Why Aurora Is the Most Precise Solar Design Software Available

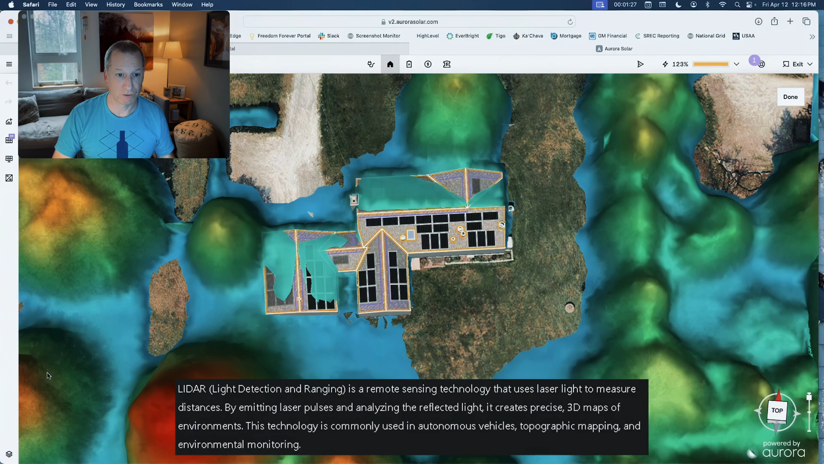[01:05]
That's what helps it create the 3D model of the house so we get a perfectly accurate model of the house but it also uses that on the trees and other buildings to do a shade map.
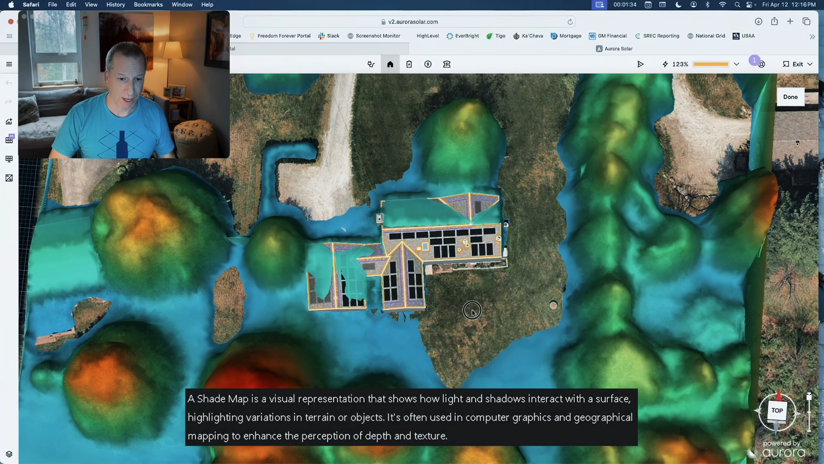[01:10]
There's a shade map here that allows us to do what's called ray tracing.
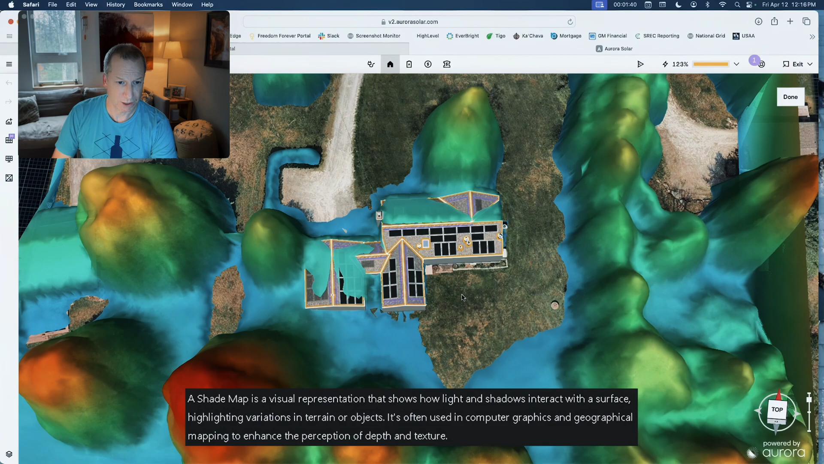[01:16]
It allows us to actually see exactly where the sun path interacts with the shade and when it hits the panel.
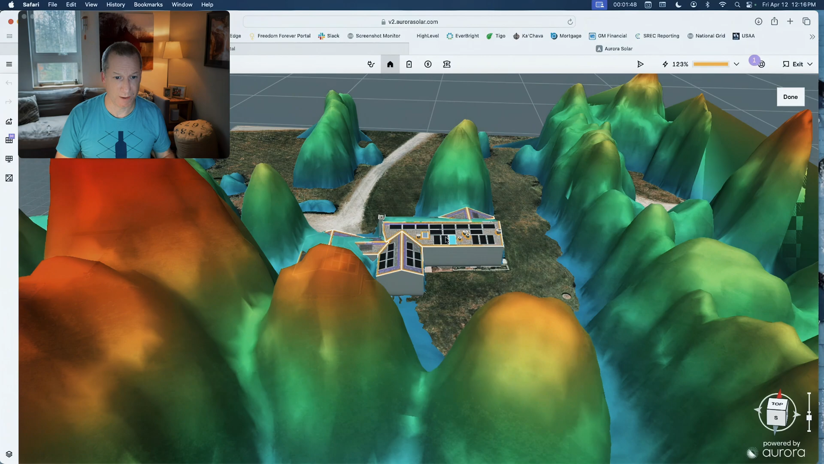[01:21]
And so the sun path is always a known thing right but every individual house has different angles and different shade from trees and etc. So once we have all this information accurately which this program gives us very very correctly in most places. Sometimes we don't have the LiDAR imagery or it's outdated and it'll tell me if that's the case but for almost everywhere this is really very accurate. By using this I'm able to give people very very accurate information.
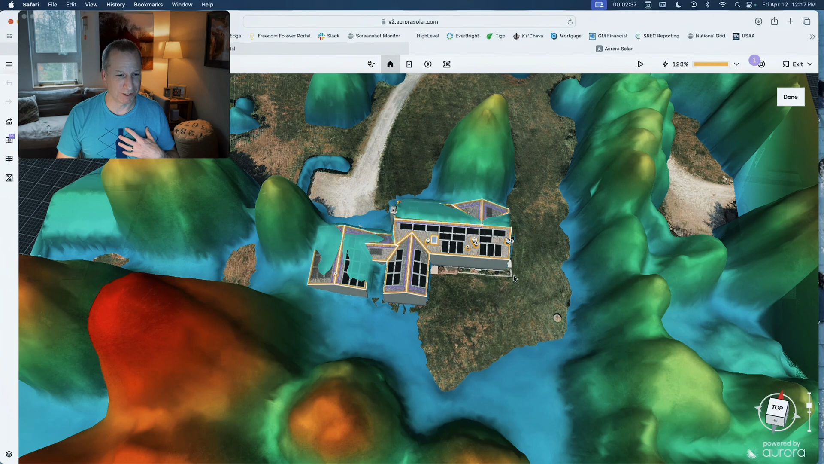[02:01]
So I try really hard to be super conservative even using this technology so that I can show people conservatively what their system can do and then hopefully in real life we can do better. But this is the key thing and so this is what I can give to someone if they want to know if their property can actually work with solar. This gives you all the answers.
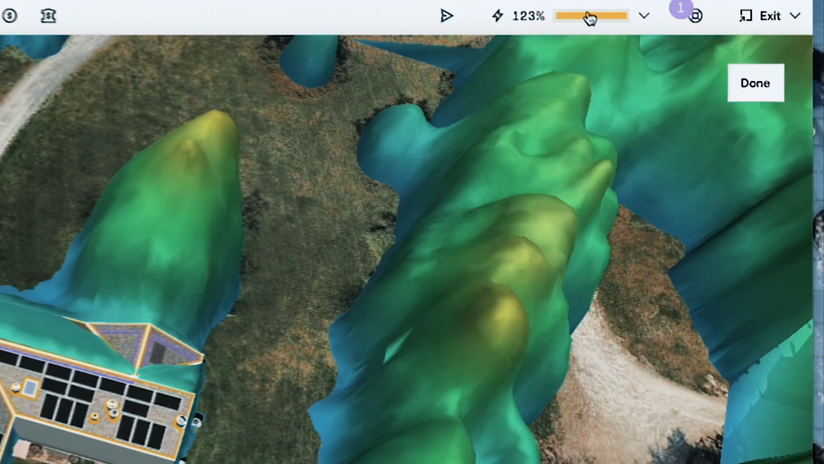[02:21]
This shows me what size system it is. I turned on 36 pounds. You could do more but 36 was the right number.